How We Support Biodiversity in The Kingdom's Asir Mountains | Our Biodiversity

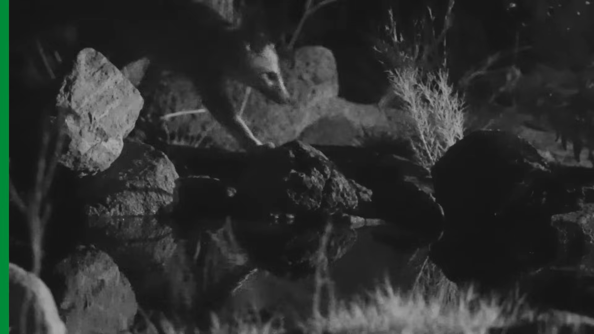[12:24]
Little is known about this small fox in Saudi Arabia, except that it's increasingly rare due to habitat loss, putting the species at risk within the kingdom. Evidence of it living within the reserve is vitally important to
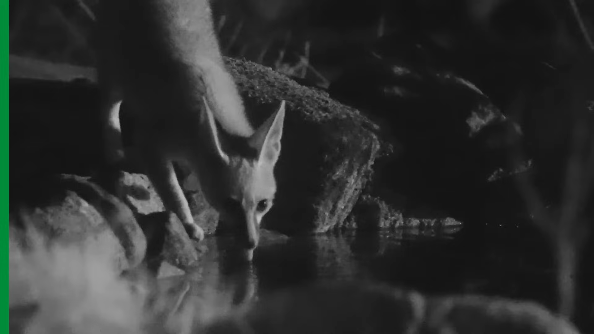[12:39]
science and the survival of the species in Saudi Arabia.
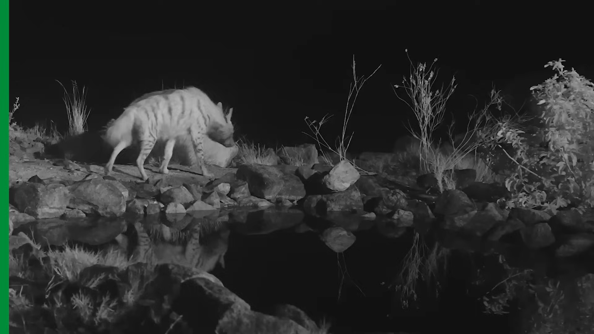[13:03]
Hyena populations are in steep decline across the
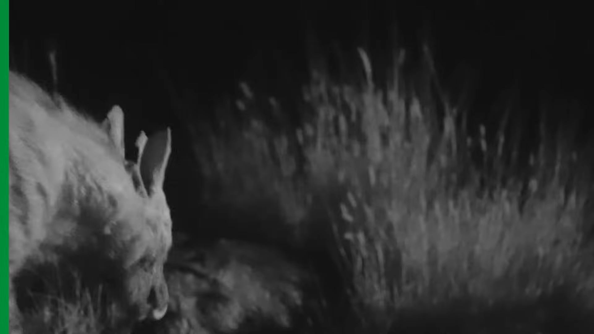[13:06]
region due to habitat loss and persecution.
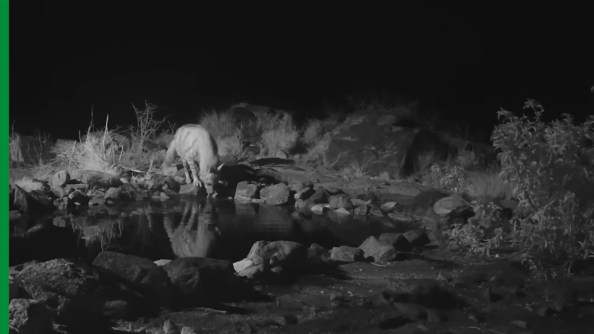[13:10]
The presence of another rare apex predator is not only an exciting discovery, but an indication of how biologically rich the site is. And it gets better. There are two. Suggesting that hyenas are successfully breeding within the protection of the reserve, helping to safeguard the striped hyena population in Saudi Arabia.
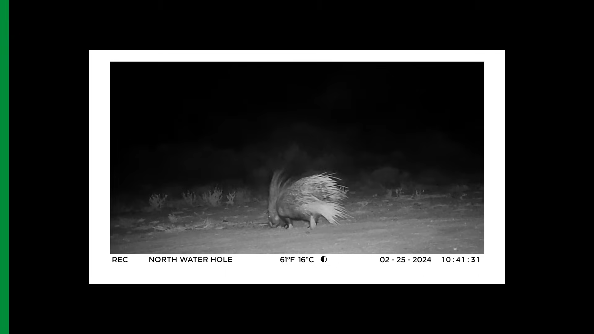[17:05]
Indian crested porcupine, cape hare and the elusive honey badger.
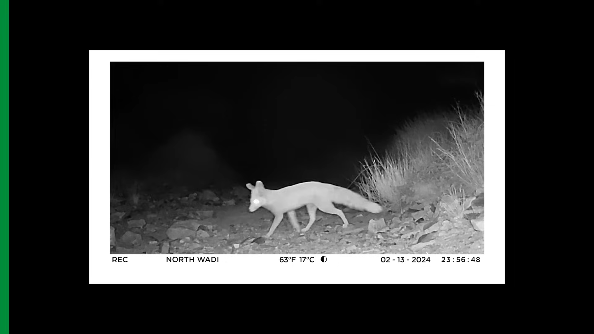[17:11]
The images are further proof of an upward trend in the overall biodiversity of this small, yet significant, protected area.